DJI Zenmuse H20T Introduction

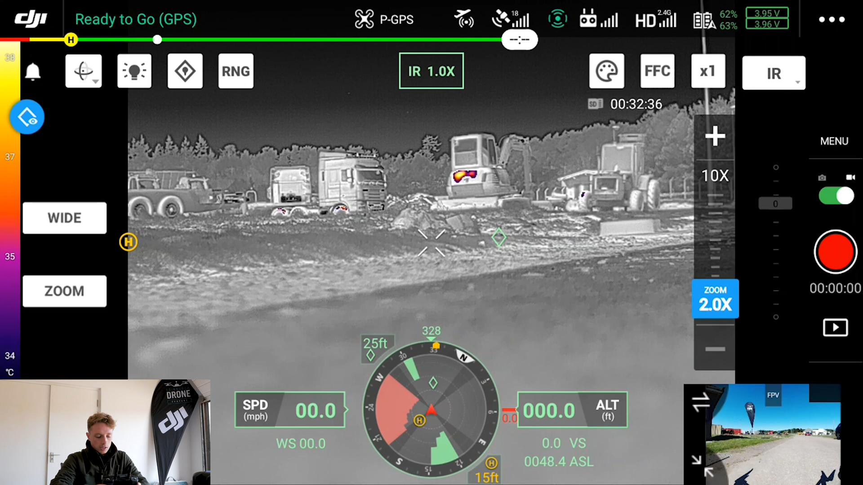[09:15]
here and then with your infrared you're going to get more information at the top right here you'll have your pallets
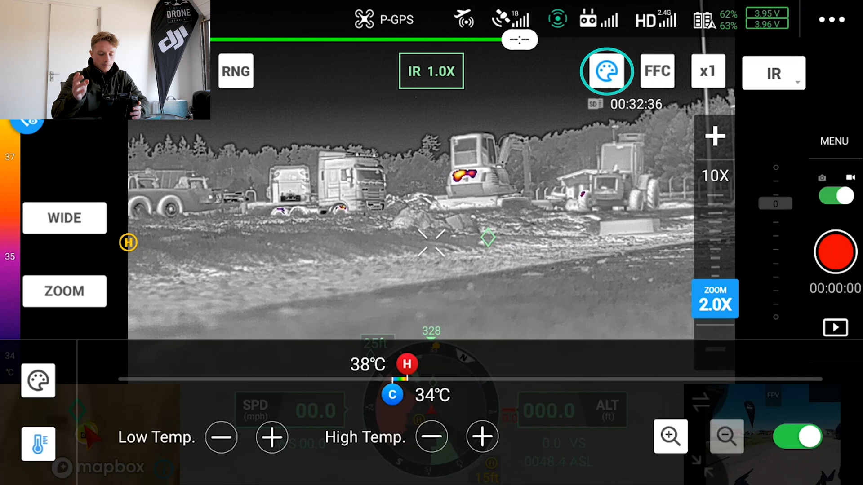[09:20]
On screen: max 38°C, min 34°C
and if you just click the palette button on the bottom left here you can see you've got all
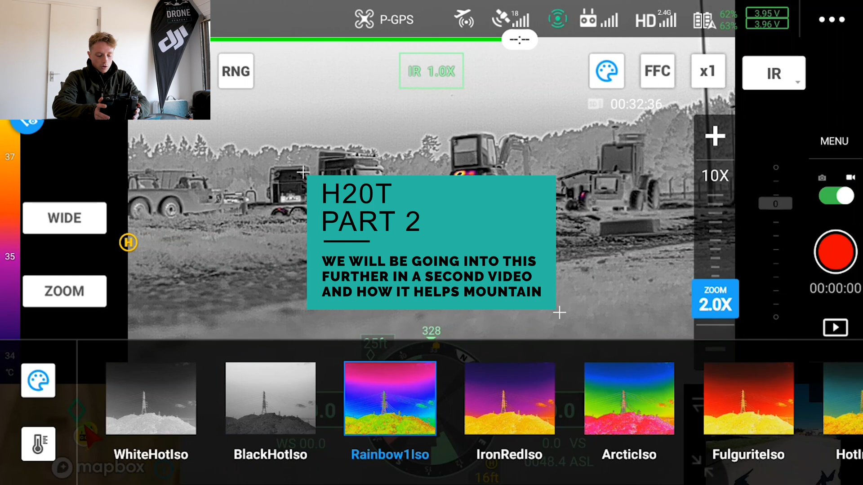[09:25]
your different pallets for different uses some for surveying for checking different things some good for
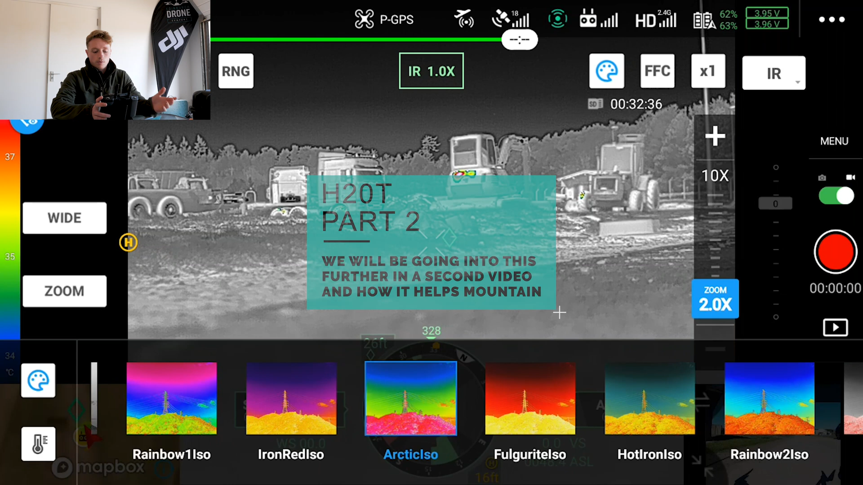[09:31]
mountain rescue we're going to show this off in a bit and then also with your pallets you can choose your temperature range so you can choose if you're looking for an average body heat
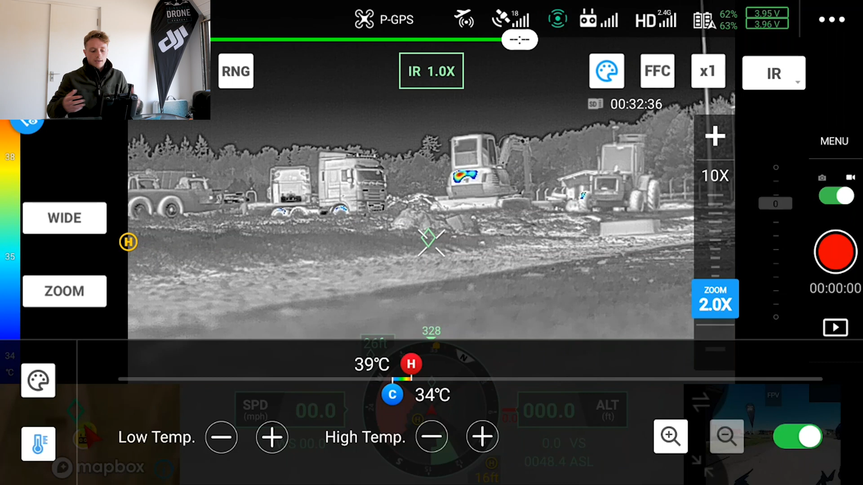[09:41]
if they're just wanting to pick that up you can choose that exact temperature range which is pretty incredible and
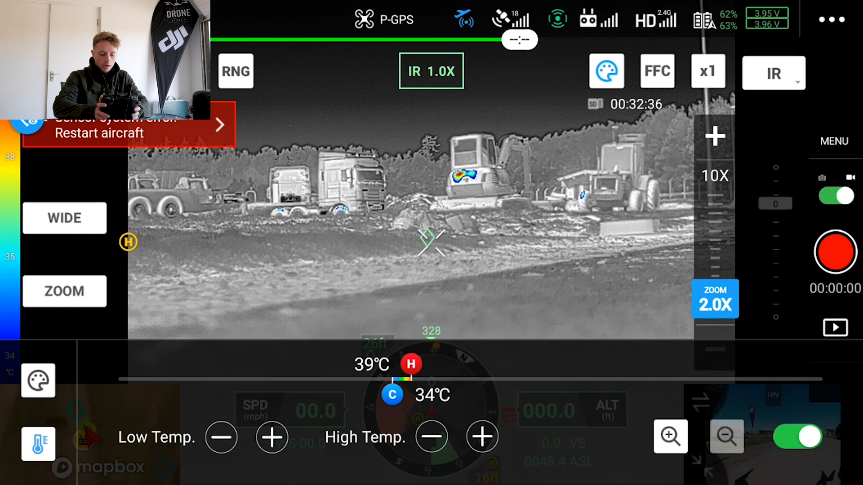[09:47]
On screen: max 39°C, min 34°C
it can go extremely high to extremely low so as you can see there
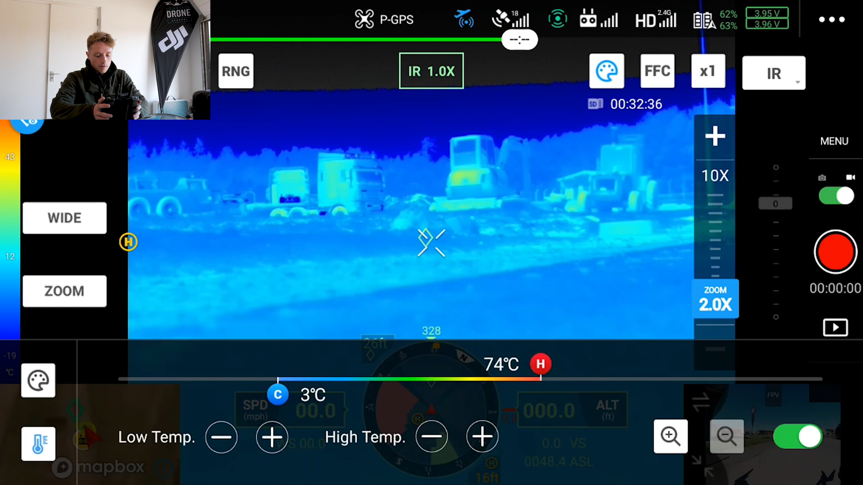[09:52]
exceptional exceptional bit of technology that can save lives at the end of the day or make surveying cheaper and much more reliable so
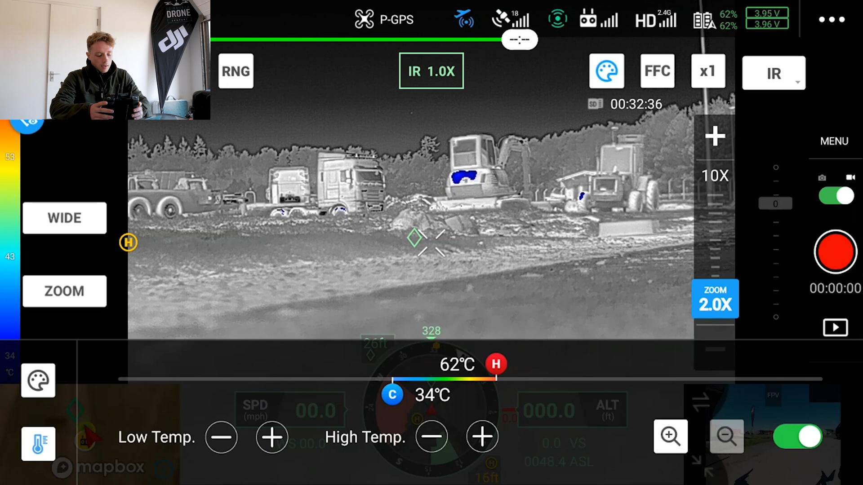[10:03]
let's just go back out there so then once you go back to your wide you've also got your zoom of course and now as i said